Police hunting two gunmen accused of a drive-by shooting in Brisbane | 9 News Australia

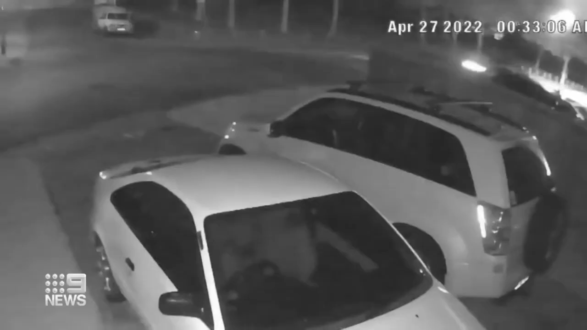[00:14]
Firing shots from a speeding vehicle. It's just after midnight and CCTV captures
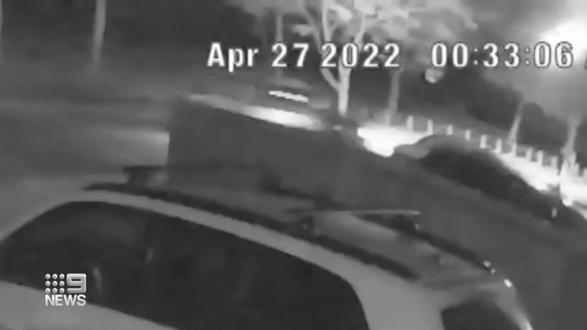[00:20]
the chilling moment two men open fire on a family home. Firing a bedroom window with bullets, a series of shots shattering the glass windows. No one was inside the room at the time. It's pretty shocking, yeah.
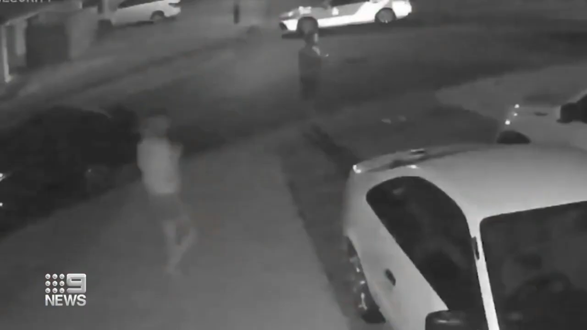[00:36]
Robert Brady lives next door waking to loud bangs. He says he had no idea what he was walking out to.